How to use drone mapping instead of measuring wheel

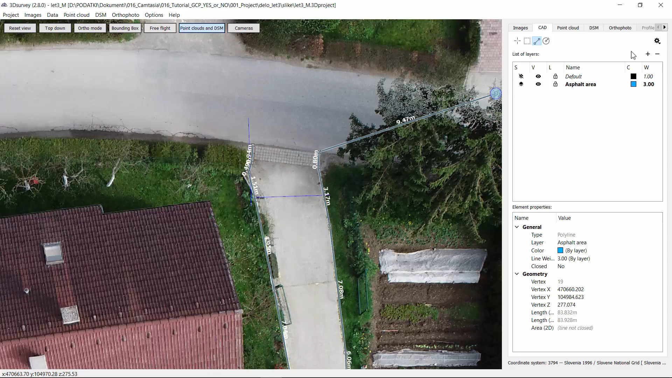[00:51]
It is important that at the end you snap on the endpoint and in this way you will get closed polygon.